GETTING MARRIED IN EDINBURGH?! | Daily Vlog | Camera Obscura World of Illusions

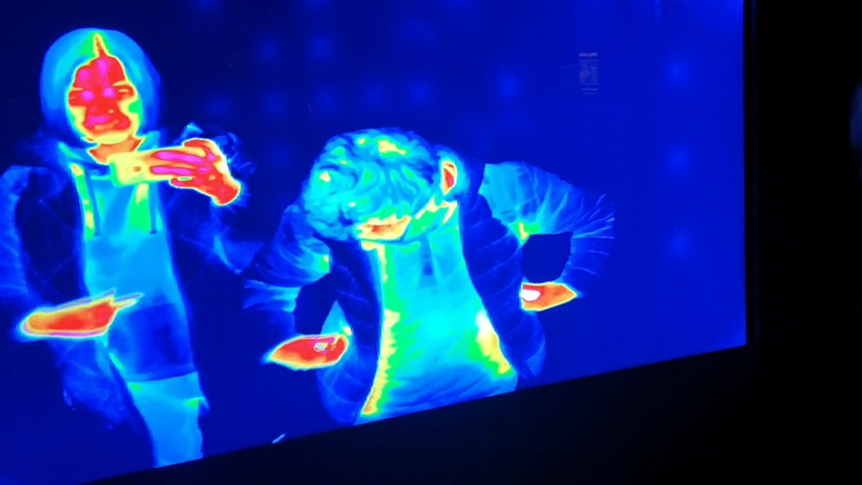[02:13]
Yeah, blue's low. Like, the more colour showing, the warmer it is.
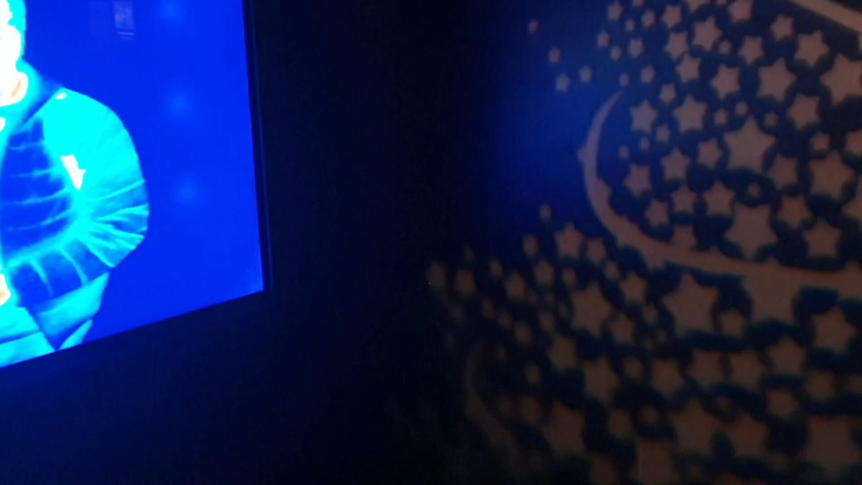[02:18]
So obviously, inside the coat where it's in the body, it's quite warm. Yeah.
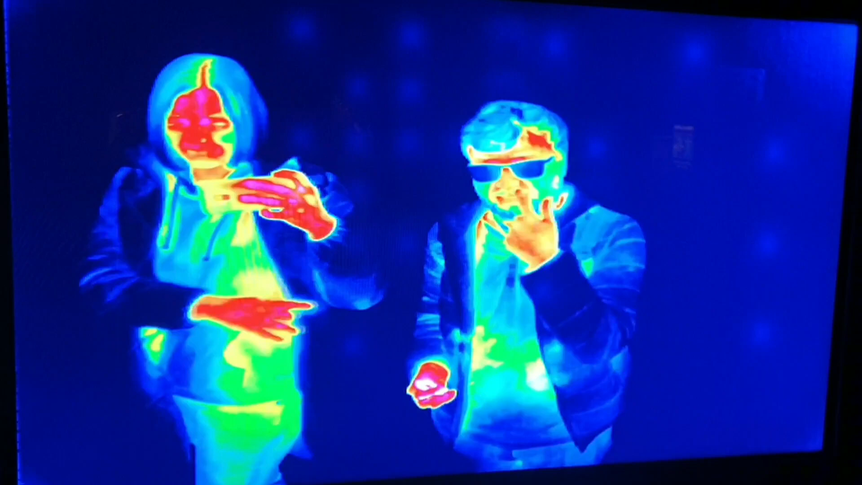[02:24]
On your face, red is quite warm as well. And then there's almost no temperature whatsoever.